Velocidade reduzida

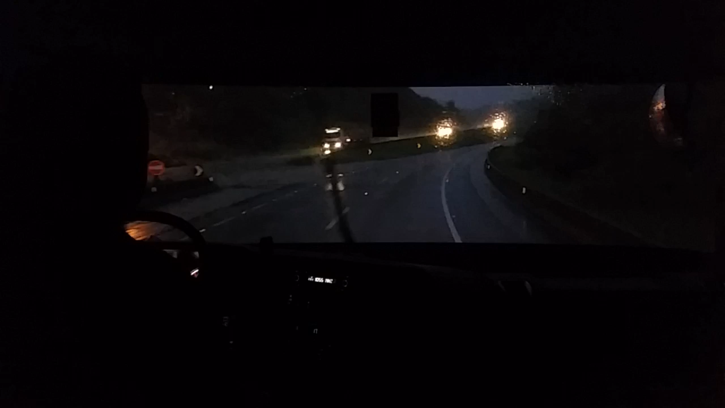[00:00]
E aí, galerinha, beleza? Boa noite, são 8:30 da noite, 20 horas e 30 minutos. Já estamos no estado do Paraná, aqui próximo a Campina Grande já. Hoje, dia 22/1/2015. 18 graus, muita chuva, muita cerração, muita neblina. Passamos aí as curvas de barra do Turvo aí.
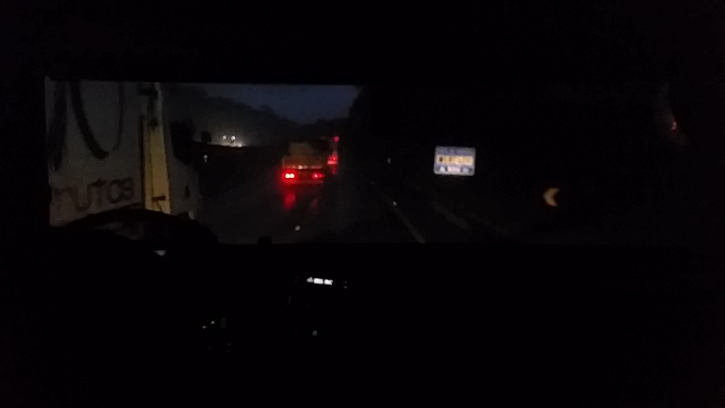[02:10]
Parar lá no posto Túlio de Campina. O asfalto tá um veneno, hein? Que bem na manha. Tá escurecendo bastante. Bastante chuva pra cá. Essa aqui é uma região que chove mesmo nessa época aí.
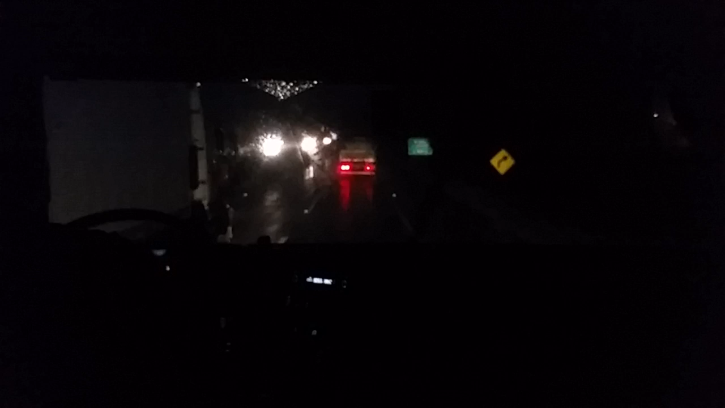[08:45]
Até um sinotruque passou por mim voando hoje. O cara até se assustou, rapaz. Ele passou assim, ele apareceu comigo, ficou olhando.